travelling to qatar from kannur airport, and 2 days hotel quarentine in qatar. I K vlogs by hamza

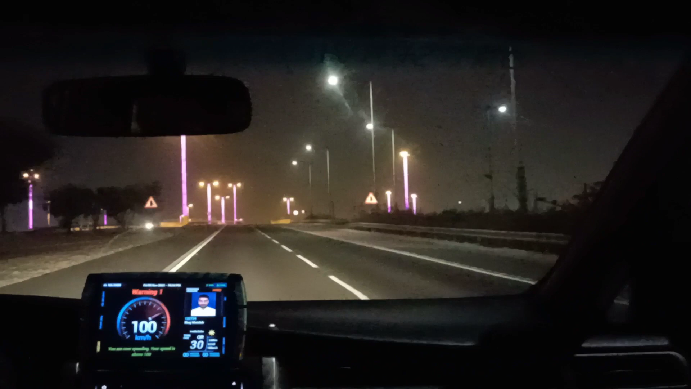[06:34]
ഗൈസ് ഇവിടുത്തെ ഇത് കണ്ട സ്ട്രീറ്റ് ലൈറ്റ് കണ്ടാ കളർ മാറിക്കൊണ്ട് കളർ ഫുള്ള് ചേഞ്ച് ആയിക്കൊണ്ട് ഉണ്ടാവും. ഇതിപ്പോൾ പർപ്പിളാണ്, കുറച്ച് കഴിഞ്ഞാൽ വേറെ കളർ ഉണ്ടാവും.
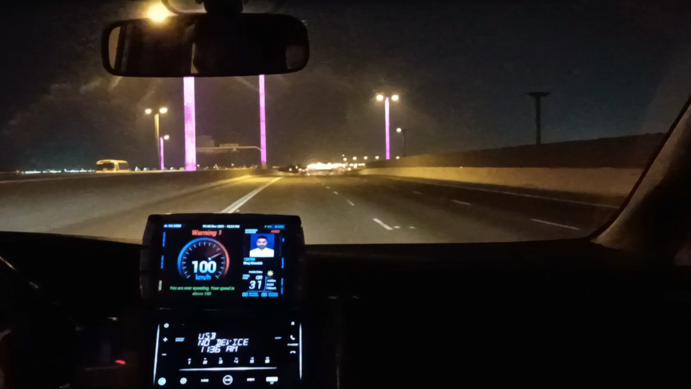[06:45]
എല്ലായിടത്തും ഇല്ല സ്ട്രീറ്റ് ലൈറ്റ്, മെയിൻ എയർപോർട്ടിന്റെ അടുത്ത് അങ്ങനെ കുറച്ച് ഈ ഏരിയയിൽ.